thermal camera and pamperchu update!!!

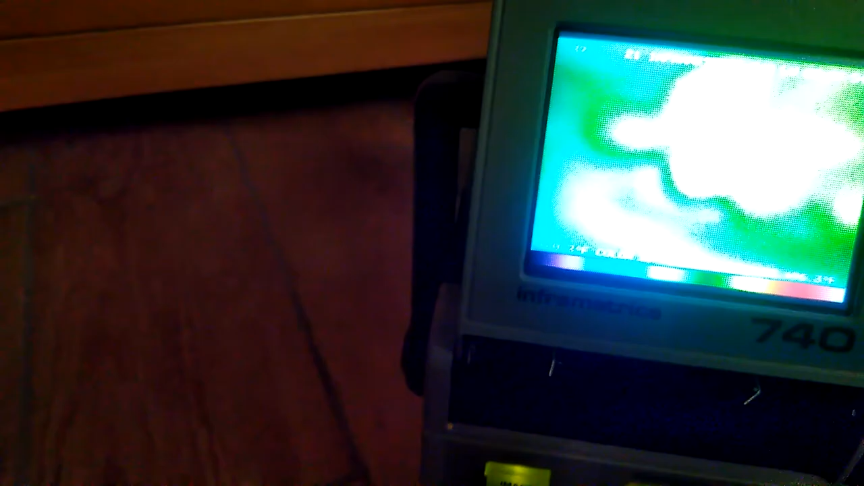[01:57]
Well, let me get to here. Change it to a color palette, I can see better.
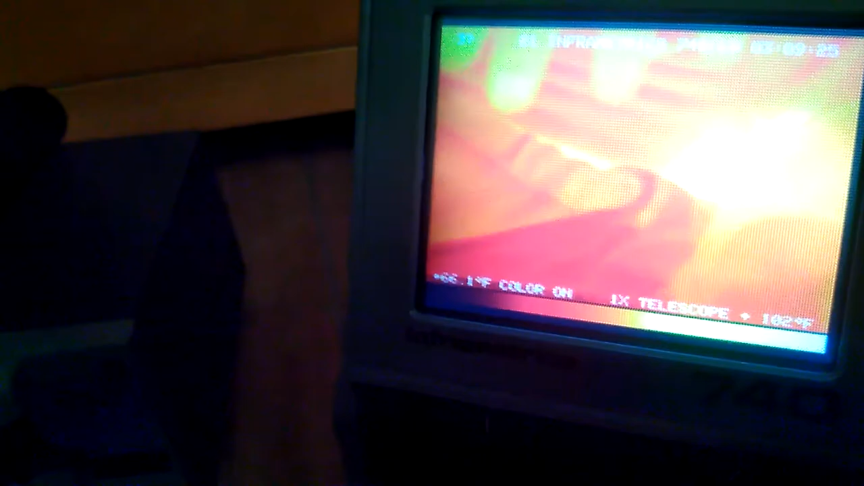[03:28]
Um. I'll go into another feature this has.
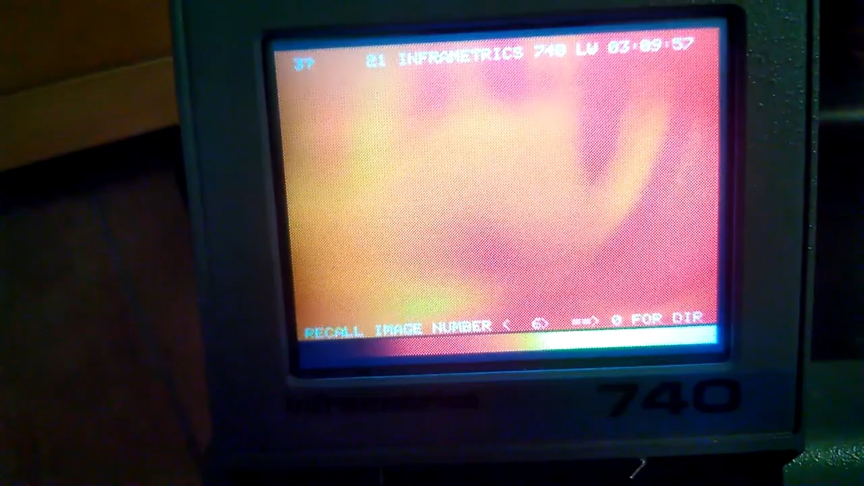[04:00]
So, each, each one of those numbers is a different image.
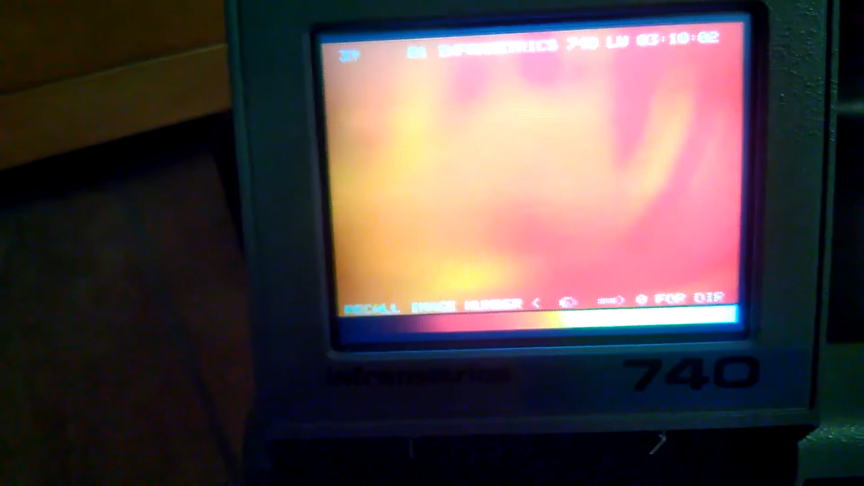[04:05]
I mean, I can go to load. So, let's load image zero.
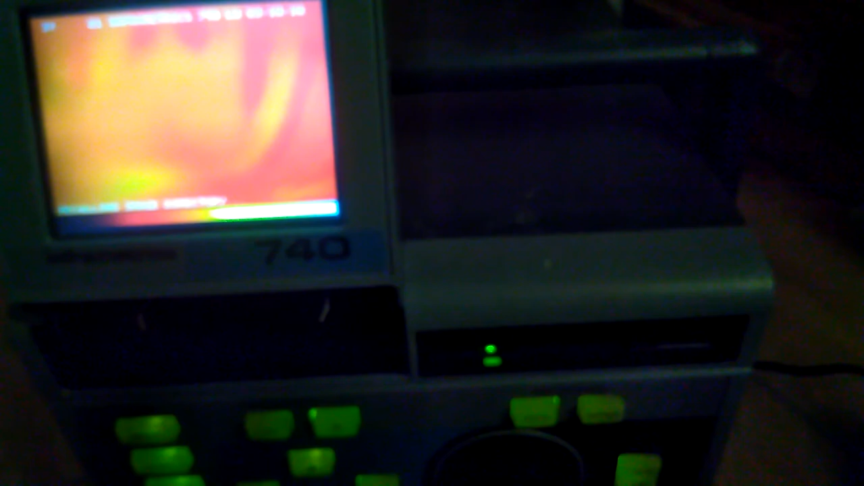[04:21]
And, up should pop. The image.
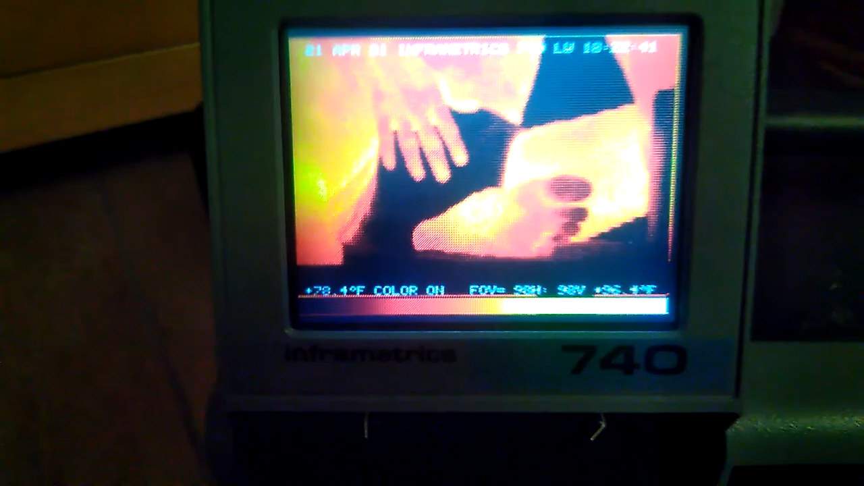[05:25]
It has the highest contrast. And, um, it's easier for my eyes to see on this little monitor.
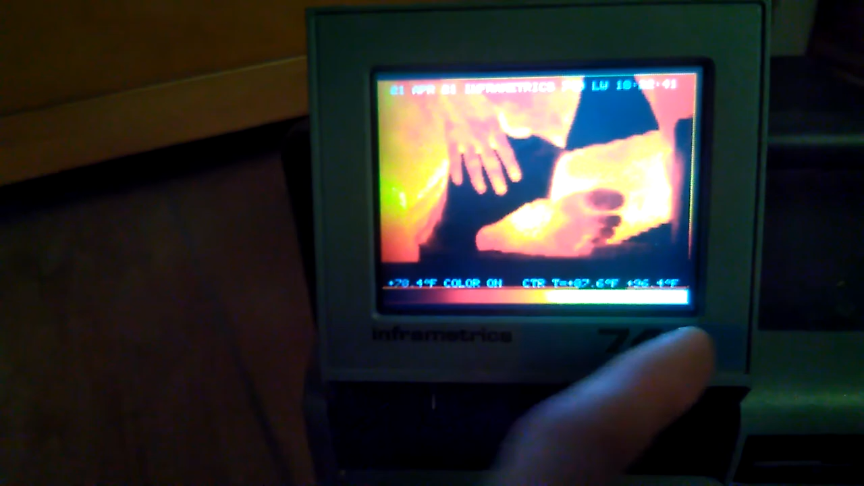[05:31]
Now, if we plugged it in, I haven't showed you guys the back yet.
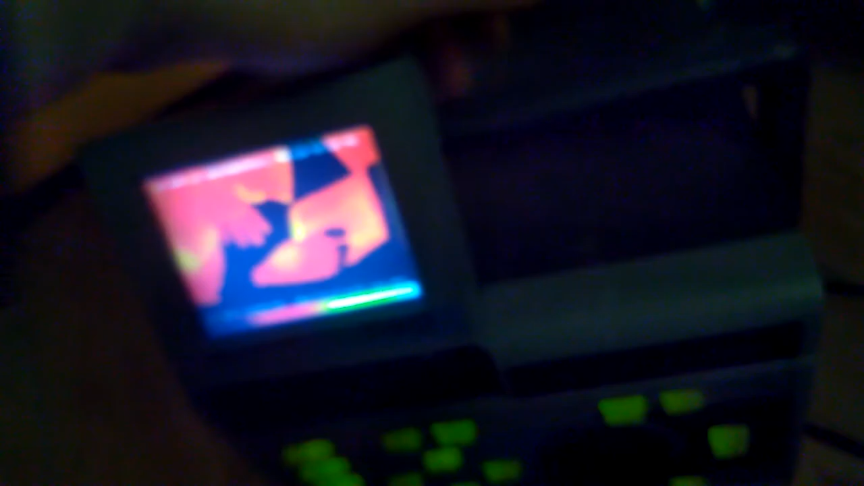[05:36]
So, let's turn it around here.